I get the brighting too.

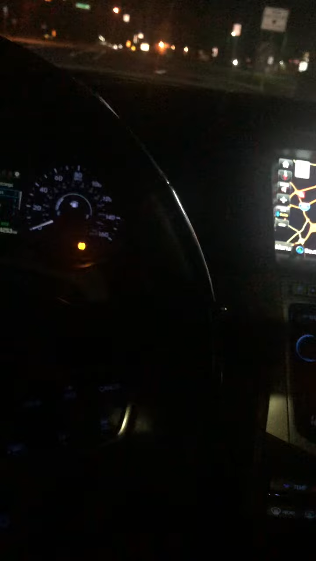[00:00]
All right, so now we got a dick here, right? I love when they do this, right? With the high beams and shit. So, you know, I basically wait for them and, you know, just, you know, like I said, they're on my time.